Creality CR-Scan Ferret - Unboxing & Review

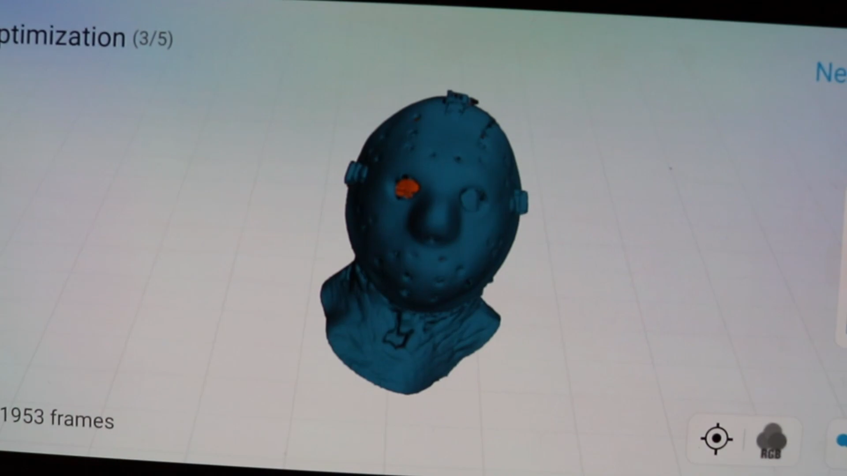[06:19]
I'm hitting next and it's going to mesh the scan and fill in all the holes and gaps that are there
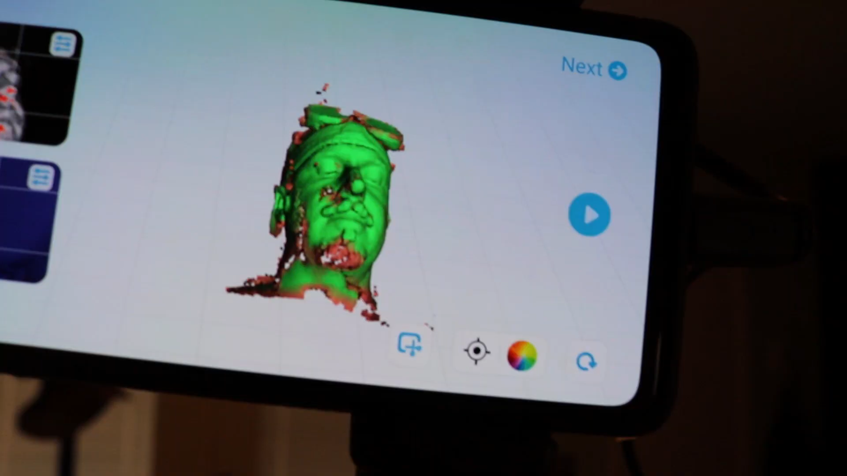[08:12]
This was creepy. It kind of freaked me out to see a 3D scan in my face.
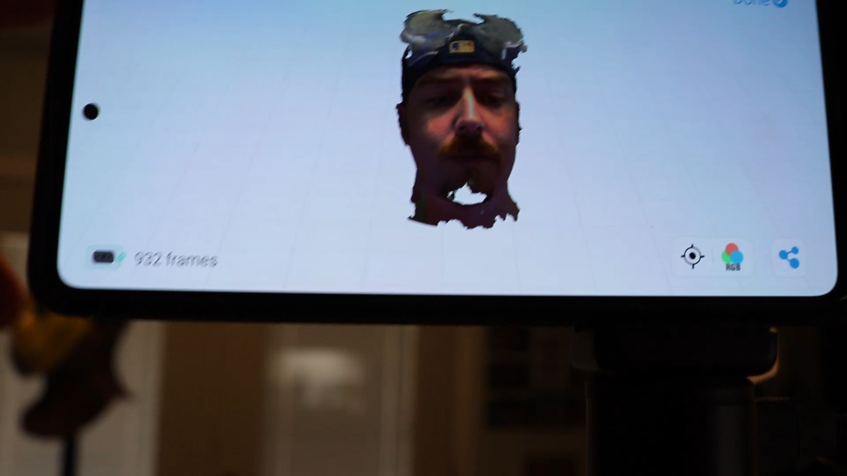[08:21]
so that's why there's huge holes and this thing is kind of a mess, but if we're trying to scan a selfie, it's not bad.
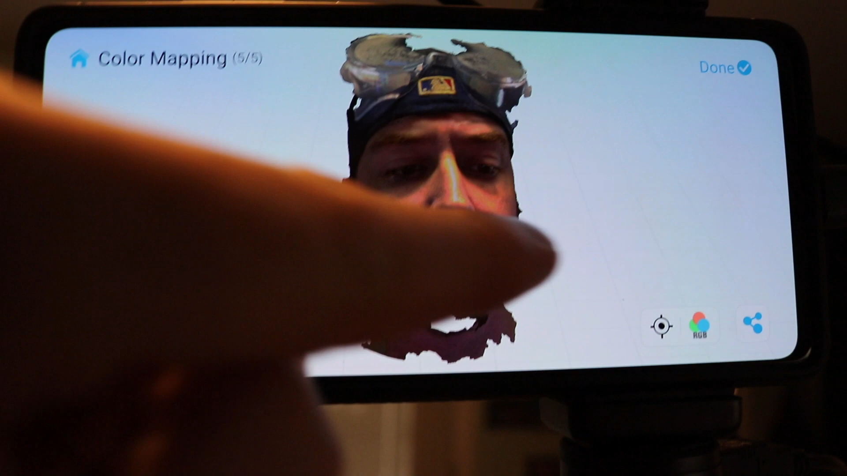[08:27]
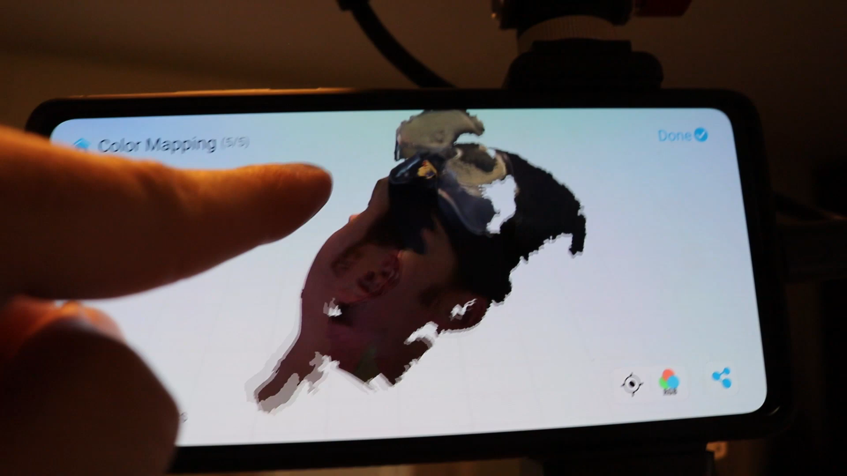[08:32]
And this does do color mapping, so you can switch between original and color map mode.